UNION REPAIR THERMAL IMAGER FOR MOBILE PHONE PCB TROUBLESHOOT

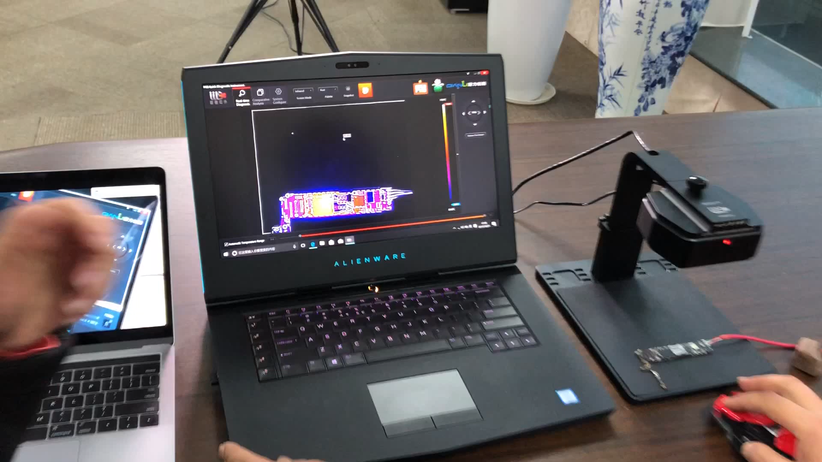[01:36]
let's show this the interface of the software
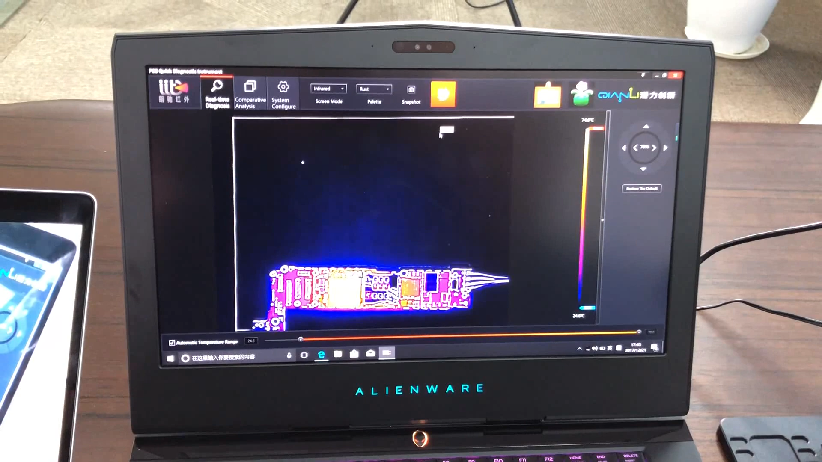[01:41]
and the reason why I said you you ignored one
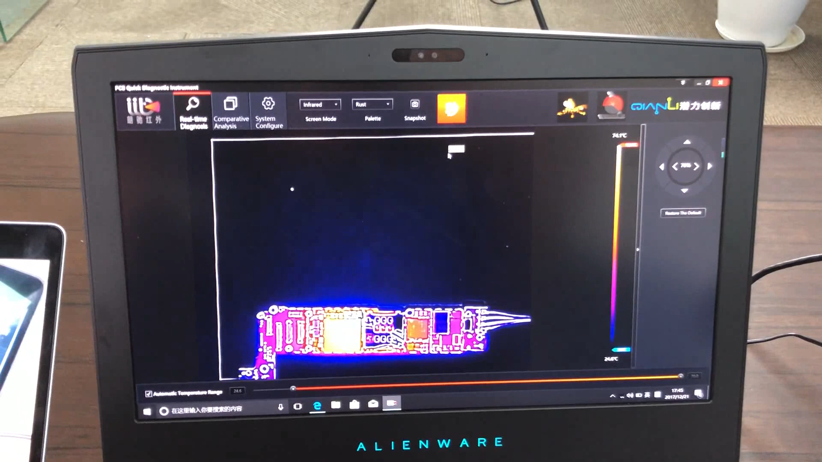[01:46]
of the most function button here is this button
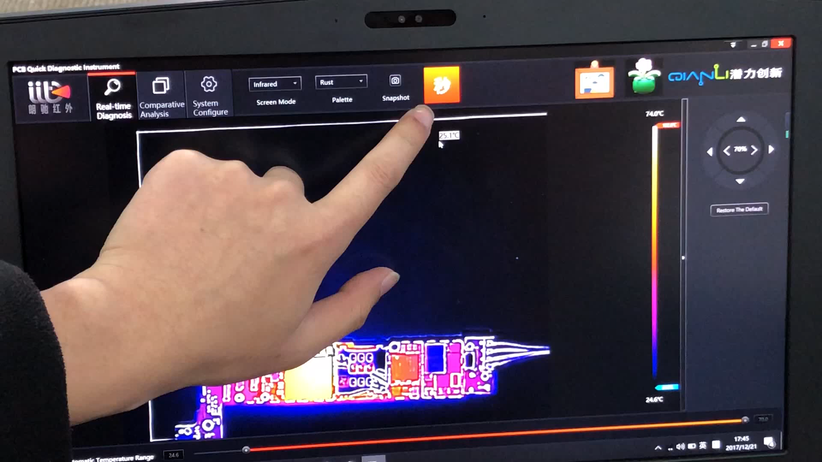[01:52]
it just looks like a picture it just looks like a picture and
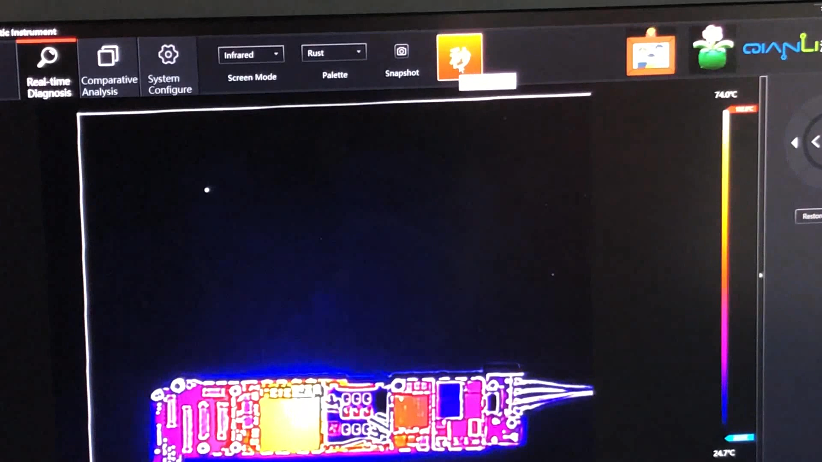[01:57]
On screen: scale bottom 24.7°C
and I I think it's not your problem to ignore this this function
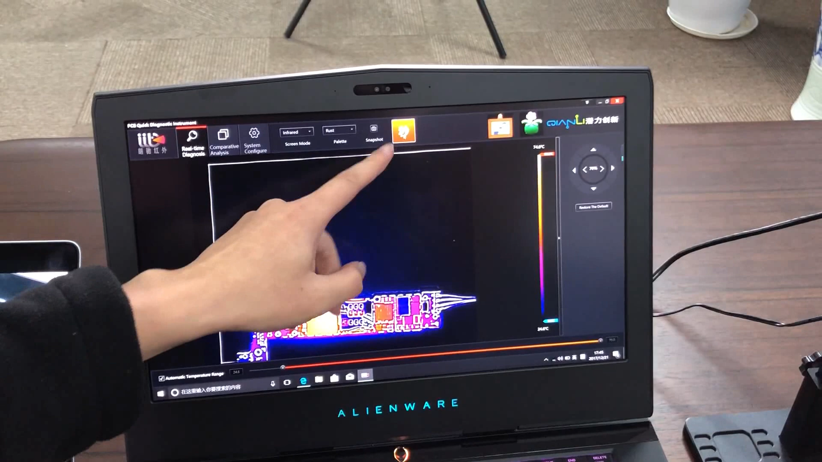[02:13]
to English and that's why you are kind of to you it's just like a picture just like a Chinese character it's a picture so so why click this button and this
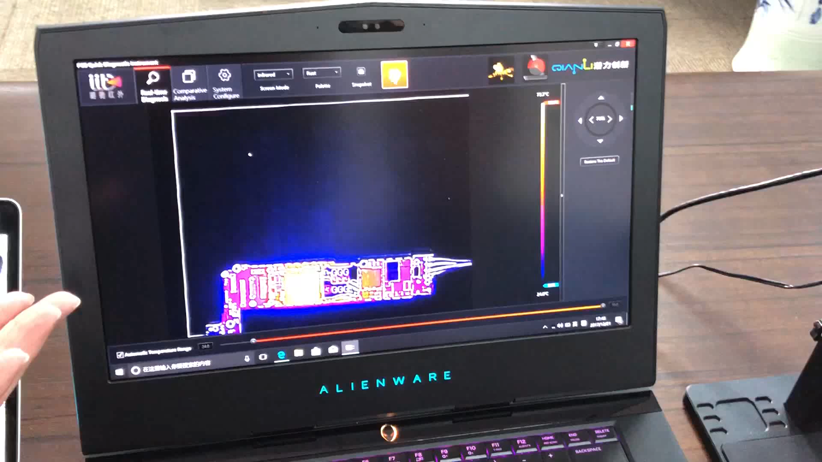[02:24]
this button in China literally it means second or one click so it means you just by one second or one click you find out the
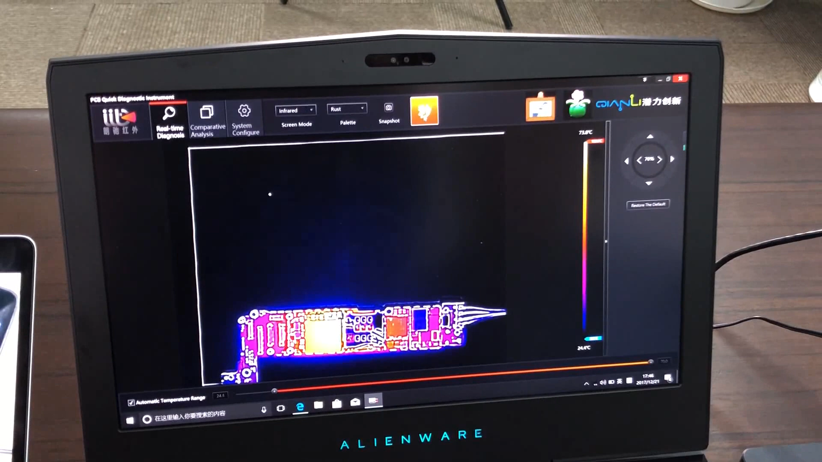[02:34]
pro problematic of the point the point
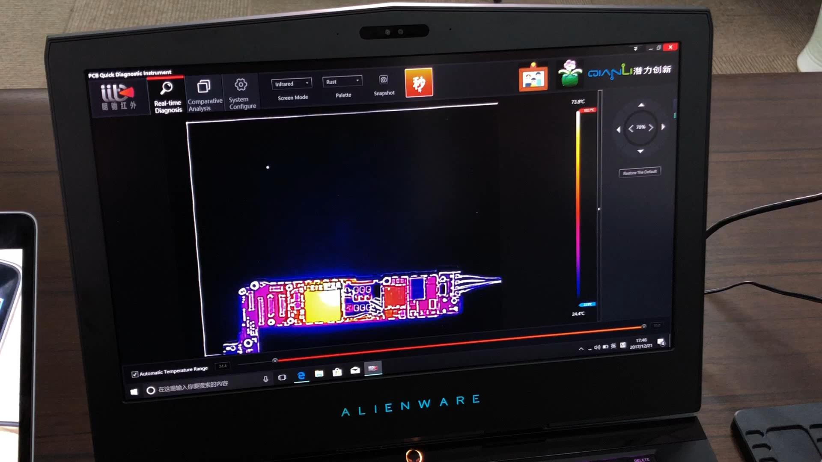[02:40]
the problematic point of the motherboard so this is how you this is what you look in firstly of this motherboard and
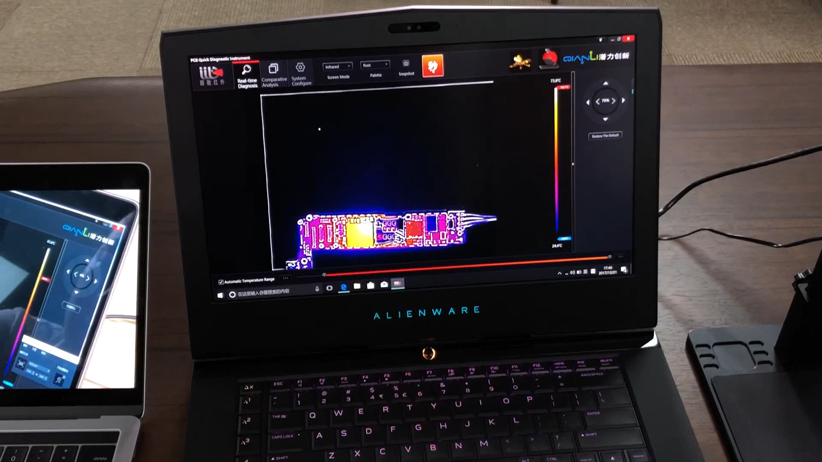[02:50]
now I'd like to ask our technicians to show you how it works for the kids you they can't you can't
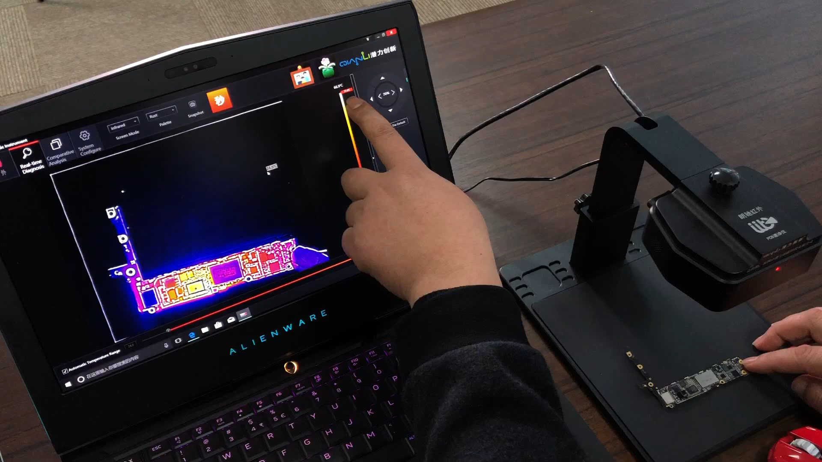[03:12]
出自了说能不能要翻过了看的一样这边的温度因为啥呢因为是看一个战法那没有的温度高 into the固然点在哪一面 okay so you need to put this the this PCB here
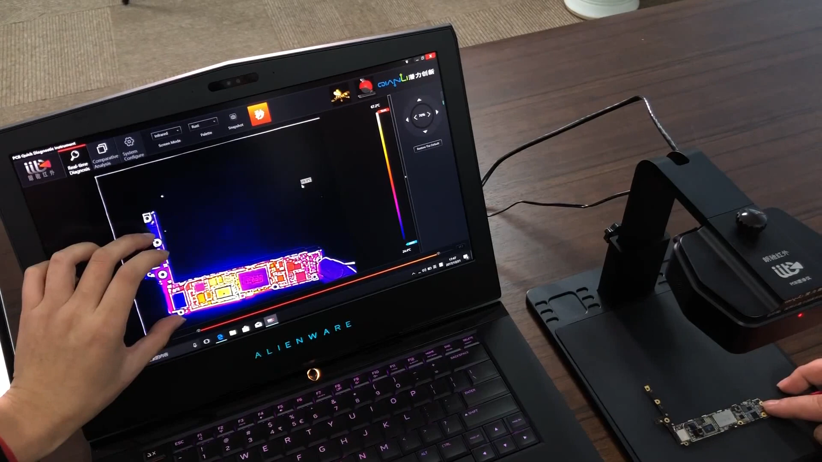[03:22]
and you can see that the the highest temperature here and this is like 78
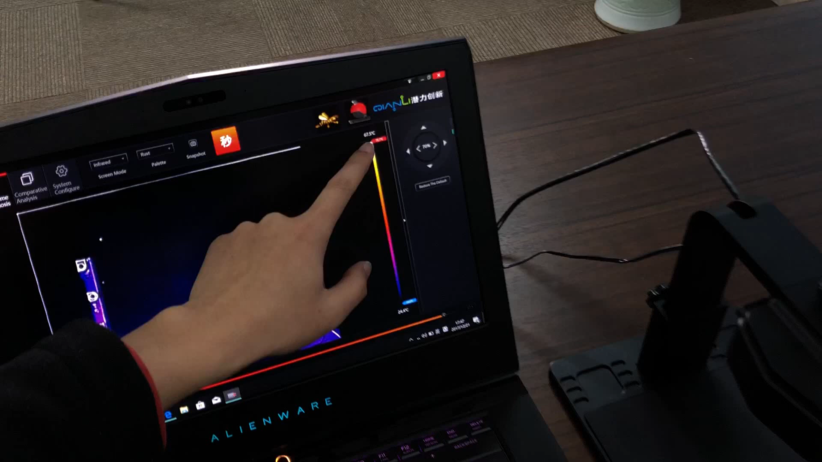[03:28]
and fungrain
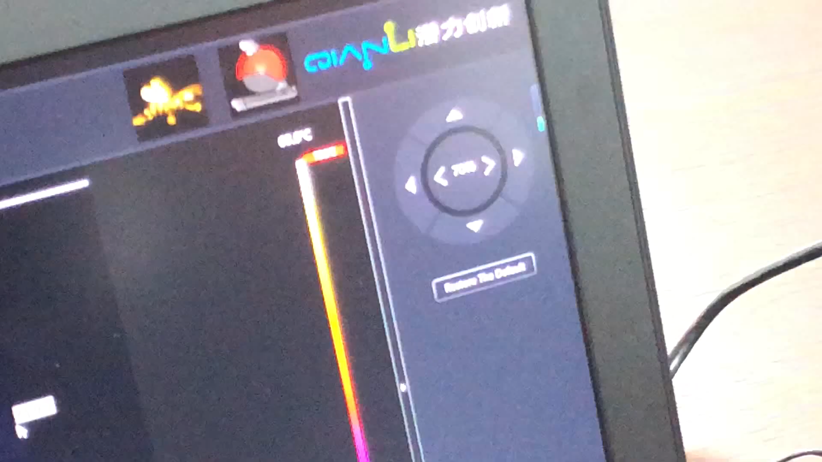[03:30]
okay
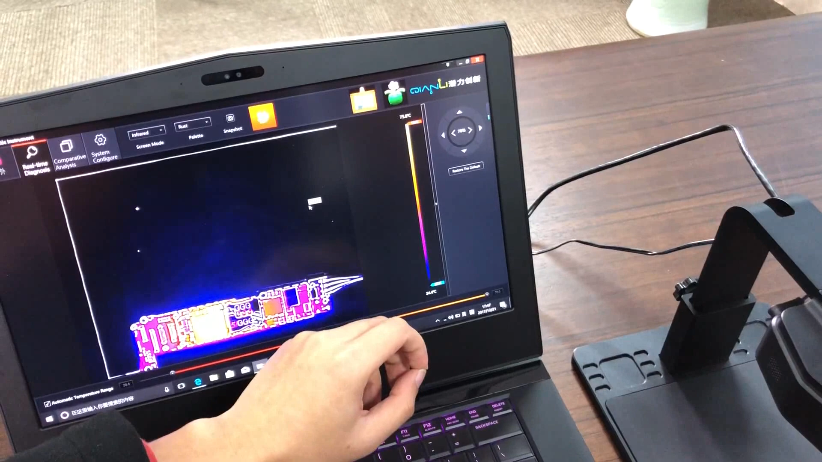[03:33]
it's like 100 degrees something so so this
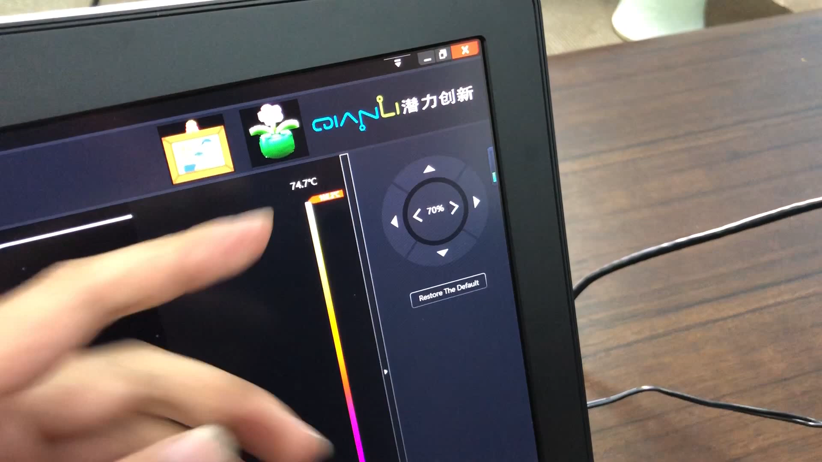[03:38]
On screen: scale top 74.7°C
this part of the PCB is like is a higher temperature so so the problem
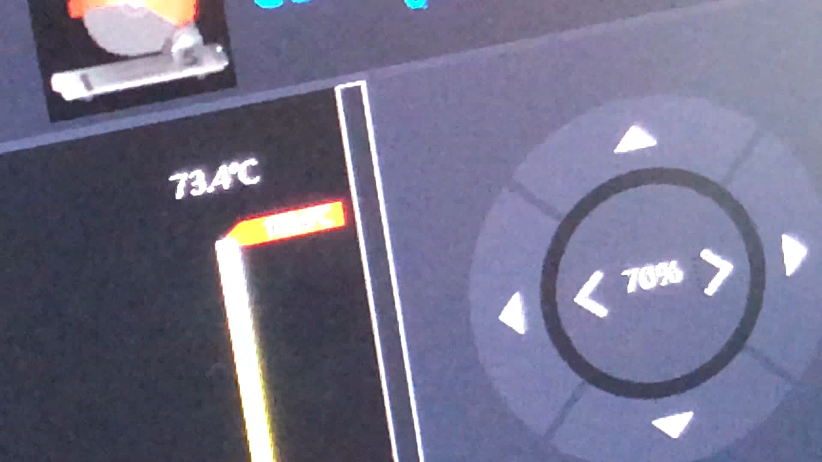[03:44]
the problematic point of this PCB must be
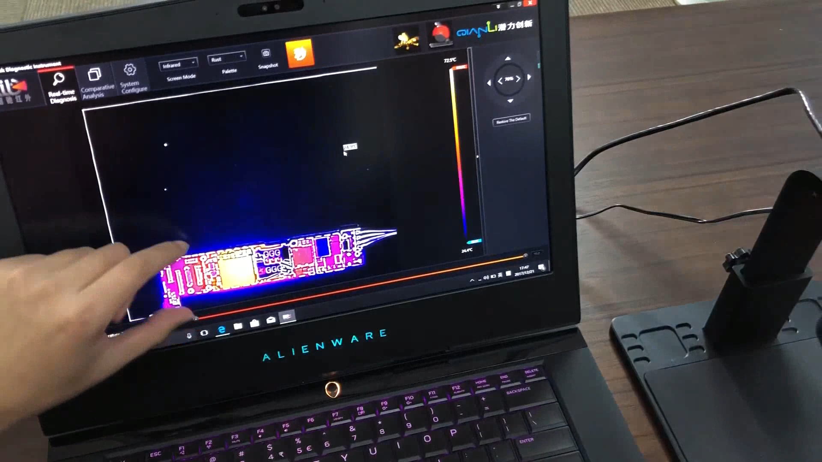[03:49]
this side so let's look into this side and you can see this is a big hot point and